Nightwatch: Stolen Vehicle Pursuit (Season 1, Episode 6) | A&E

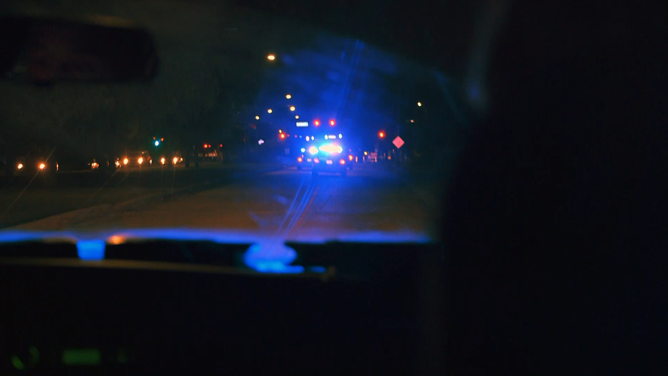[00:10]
This is the bad guy. Now it's time to go get him.